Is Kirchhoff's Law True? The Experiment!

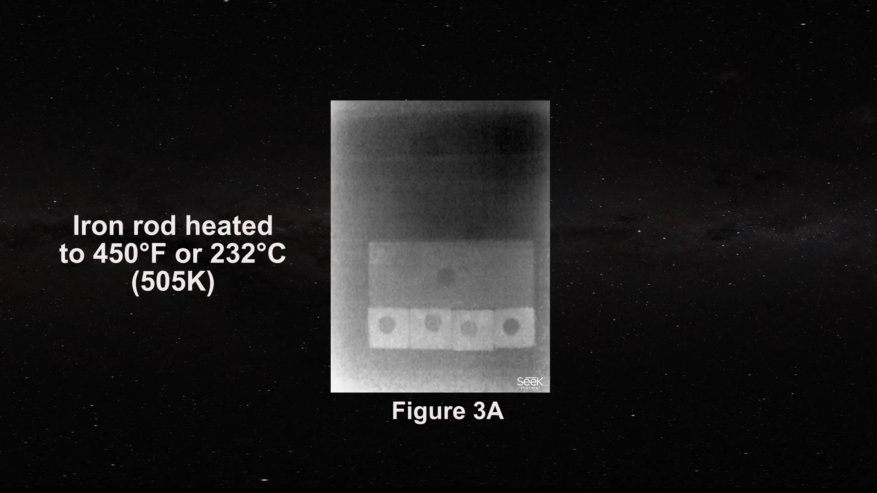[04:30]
Then in the next group of images the iron rod is brought close to the block. In figure 3b it is on the right above the steel hole. With the rod in this position you will immediately notice that it cannot fill the graphite or steel hole with radiation but that these two holes remain pretty much as they were with just a tiny speck of reflection at the graphite hole. This indicates that radiation from the rod is reaching this hole as well as expected. However observe what is happening with the aluminum, copper and brass holes.
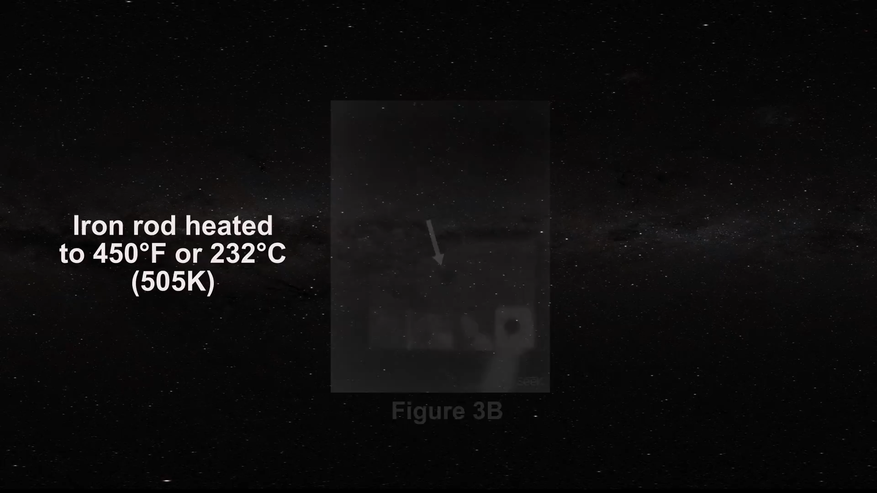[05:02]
They are immediately becoming filled with radiation from the rod. Next we move the rod to the left. Notice again that there is no effect on the graphite hole and that there is only a slight reflection observed at the top of the steel hole. However all the others are filled with radiation from the rod and in particular note the pattern on the brass hole manifesting that it is still not able to fully convert incoming radiation into diffuse ejected radiation.
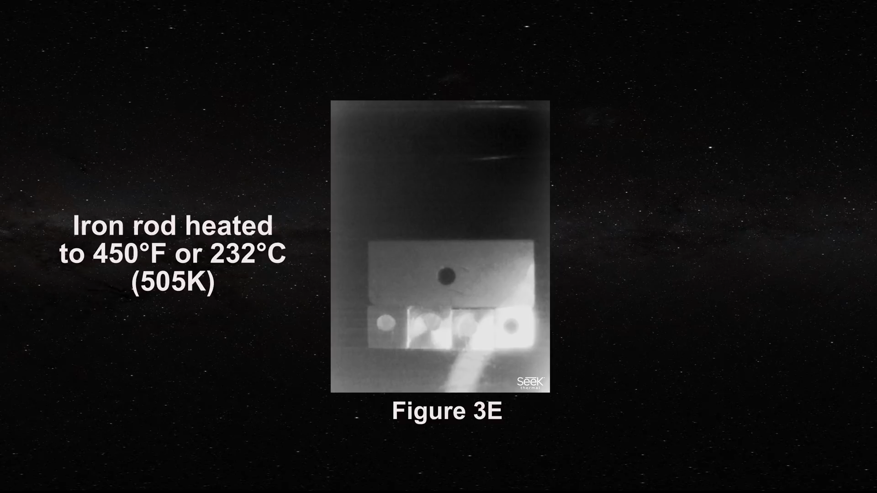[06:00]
But now we observe that rod radiation is able to partially fill the steel cavity. Nonetheless you can see that the bottom of the hole is darker.